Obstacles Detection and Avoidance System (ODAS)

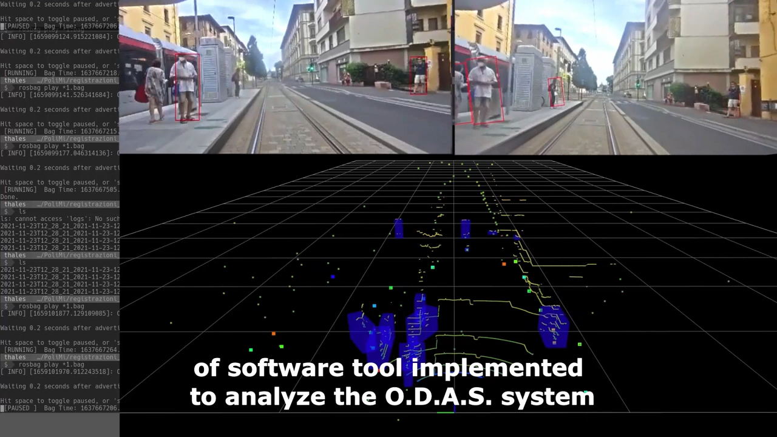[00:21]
On the left of the screen there are logging information.
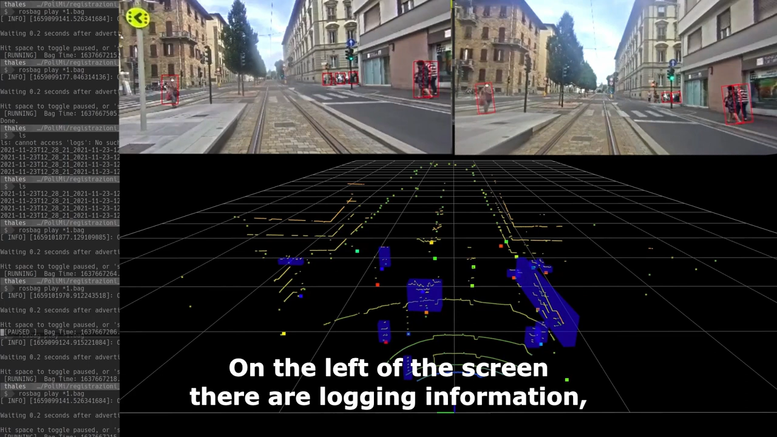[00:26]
At the top the videos taken by
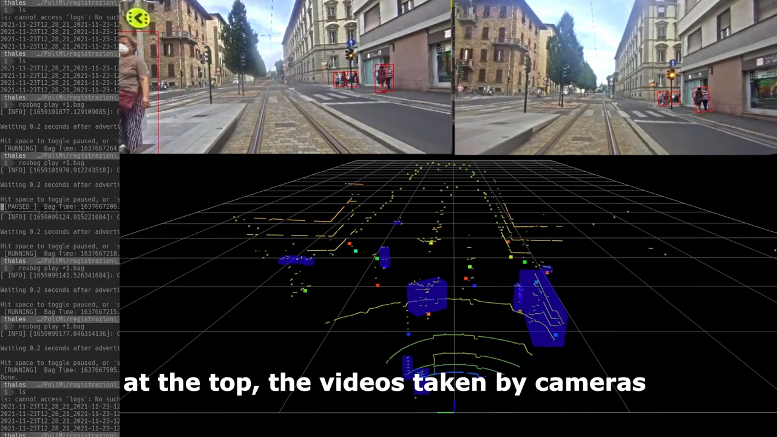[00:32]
cameras and at the bottom the representation of data from sensors.
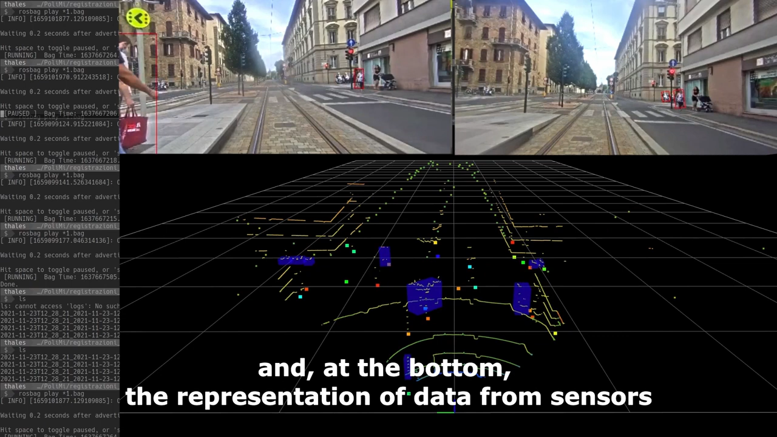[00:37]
These data are synchronized
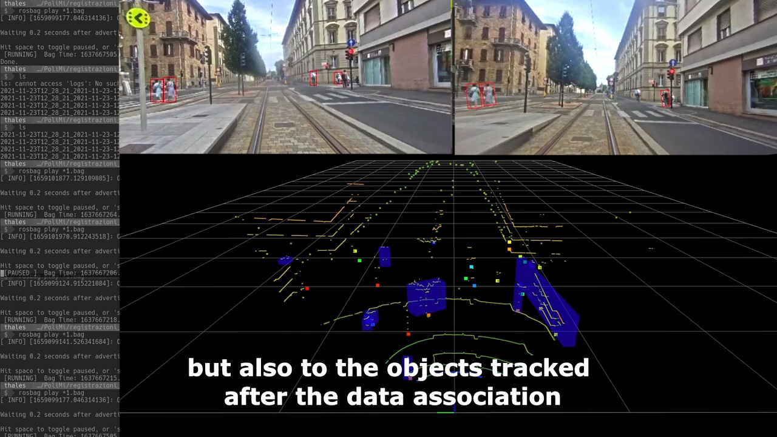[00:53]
that is to say after the sensor data have been fused.
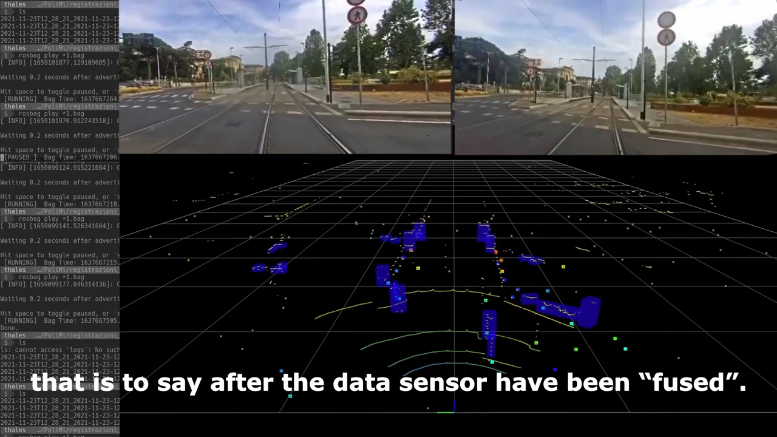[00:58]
The most visible items are
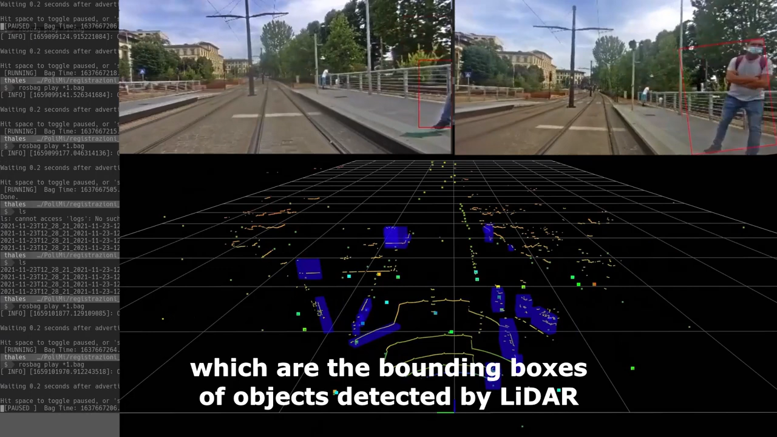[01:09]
There are also other data from lidar represented on screen.
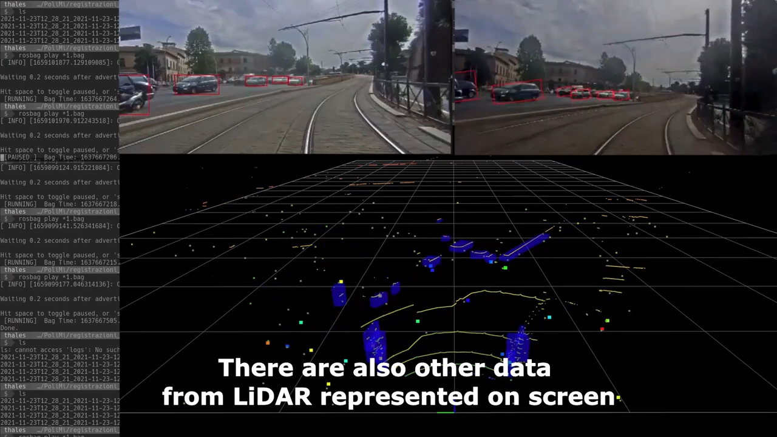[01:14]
They are the yellow lines resulting
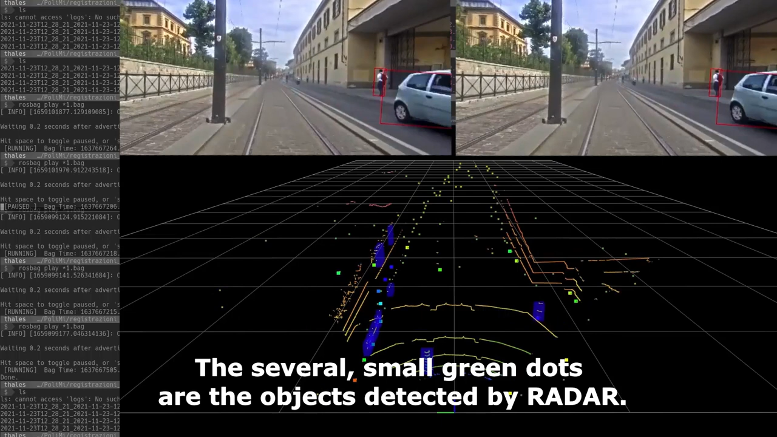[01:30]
green dots are the objects detected by radar.
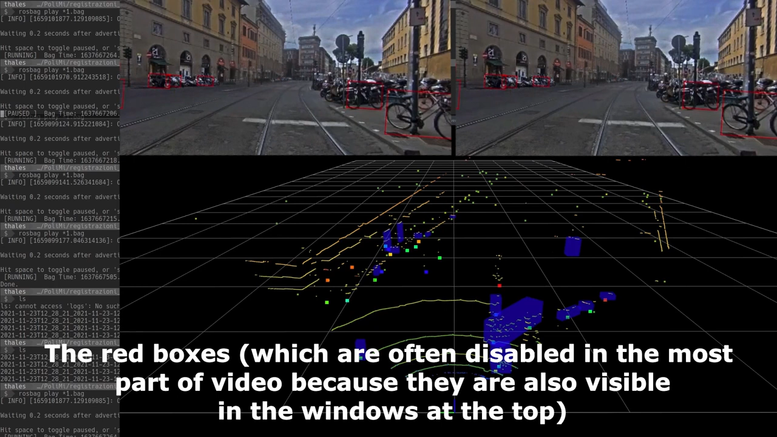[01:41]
because they are also visible in the windows at the top,
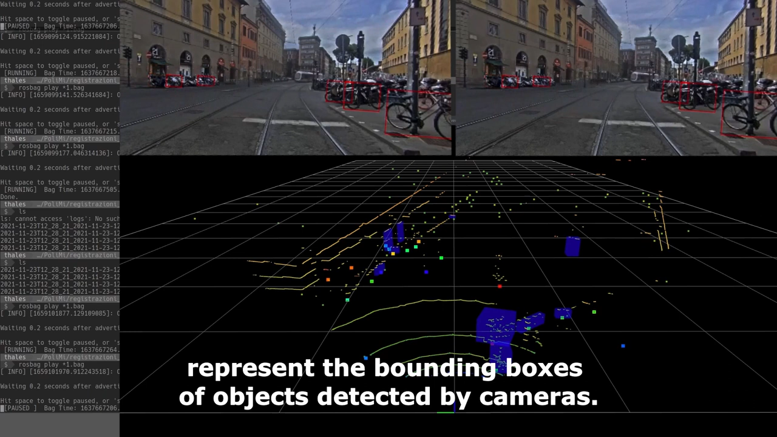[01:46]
represent the bounding boxes of objects detected by cameras.
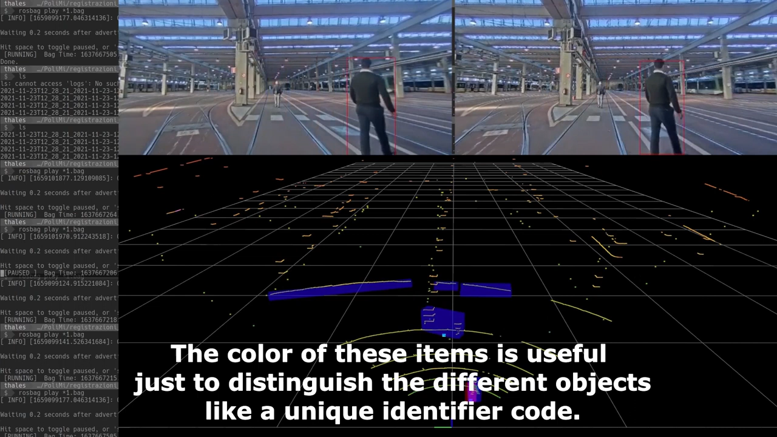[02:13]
objects like a unique identifier code.